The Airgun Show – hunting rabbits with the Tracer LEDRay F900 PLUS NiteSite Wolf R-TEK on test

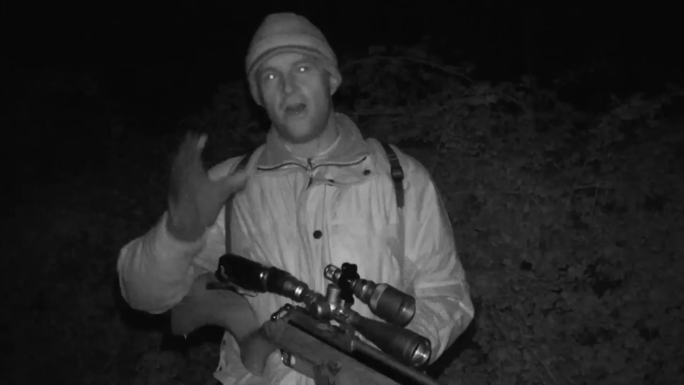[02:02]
On the subject of keeping quiet, it really does pay to wear the most silent clothes you possibly can when you're out shooting after dark, especially when there's not much ambient noise. So this evening, I've got on about the softest pair of shooting trousers that I've got, so there's less risk of them rustling, rubbing, and just generally making a noise while I'm creeping around the fields tonight. And also, I've done away with my usual welly boots and gone for a pair of lace-up boots, which are just a little bit closer fitting and shouldn't slop about so much.
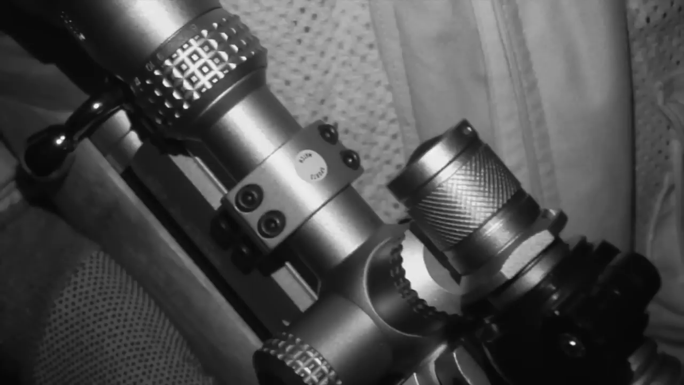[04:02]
Right, so my lamp choice for this evening is the Tracer LEDRay F900. Now, I spoke a lot about this in the review a few weeks ago, but really the key thing with this lamp is it's small, lightweight, yet still casts a very long, tight beam with very little light spillage. It's also got interchangeable LED heads, so you can swap the torch head, change colours without having to use light reducing filters. Another feature that I really like about this lamp is the angle adjustable mount,
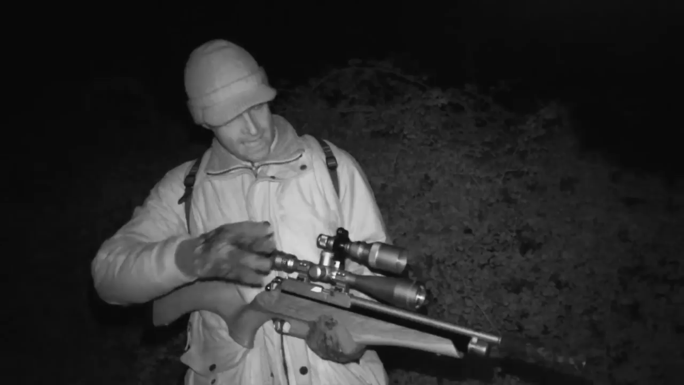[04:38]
which enables you to tweak the angle of the torch to ensure that the beam is perfectly aligned with your sight picture.
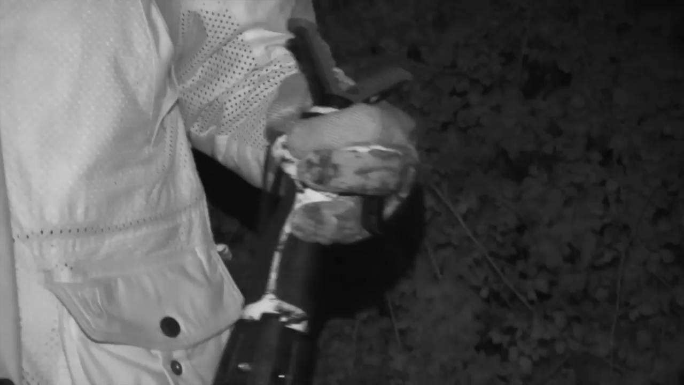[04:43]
Another item that I've got with me tonight is my shooting sticks. Now,
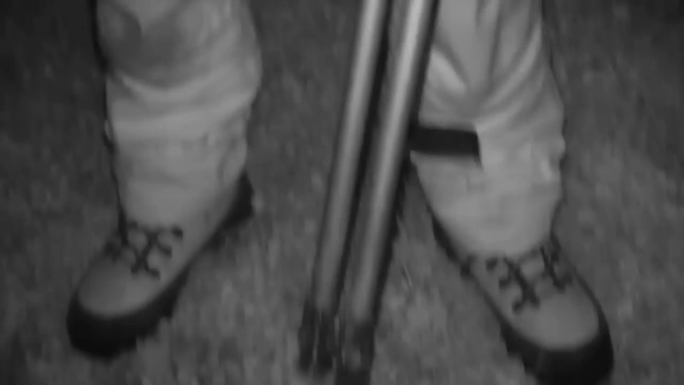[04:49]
Assuming that it is going to be difficult, I don't want to also be distracted by wondering whether Nikki's lined up for the kill shot when I'm ready to shoot. Now, what I've done to get around that is set up with the scope cam tonight,
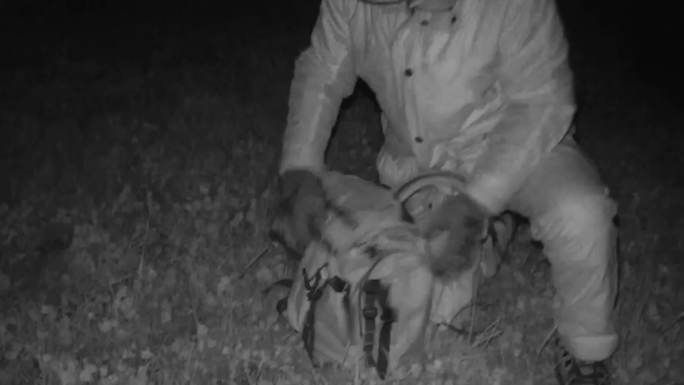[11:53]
And that is another handy feature with a lamp over night vision kit, is that you have got a source of light for picking up shot quarry.
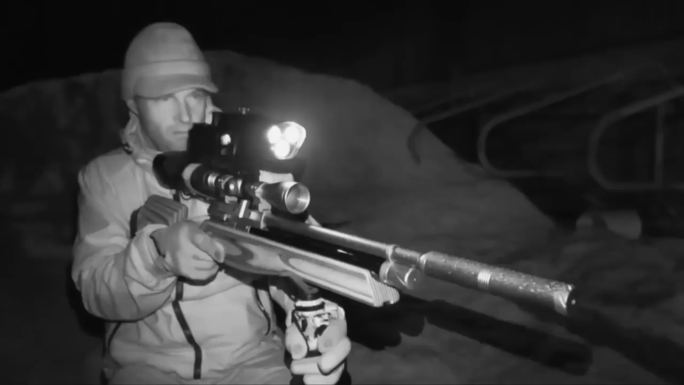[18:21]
It did initially take me a while to become accustomed to the head-up shooting position needed to look at the screen. It does feel a little strange when shooting freehand, but with the gun mounted on a bipod, sticks or even on your lap, it works absolutely brilliantly.
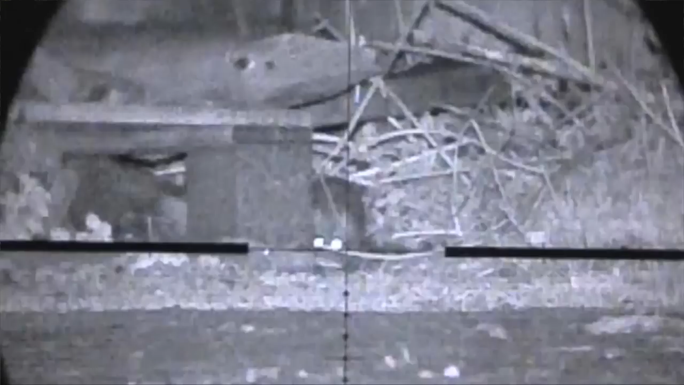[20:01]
It's so much easier than struggling with trailing wires and external recorders, and we've really appreciated it when recording night hunts for the Airgun Show. The unit even features built-in Wi-Fi to transmit the sight picture live to your phone or tablet via the free Night Player app.
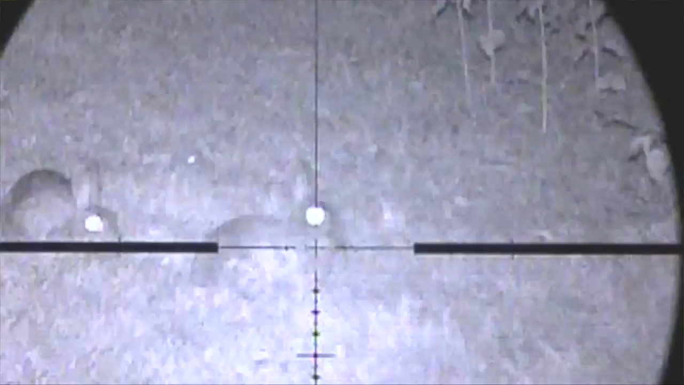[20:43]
The infrared beam is virtually invisible to the naked eye, so that means it can't be seen by your quarry.
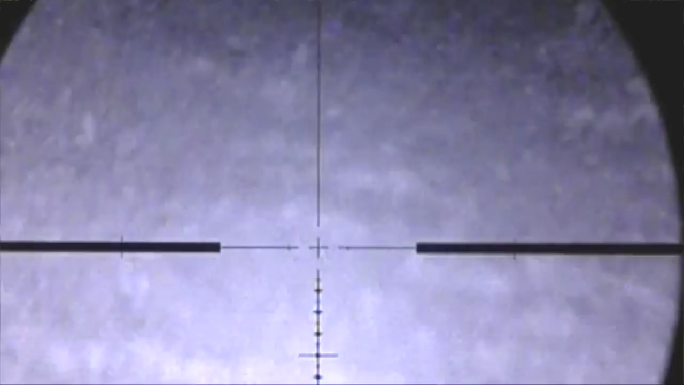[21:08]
Reliability counts for everything when you're hunting at night, and the R-TEK combines excellent performance with easy operation. Not only do you get the stealth of night vision, you also get that brilliant one-touch recording system.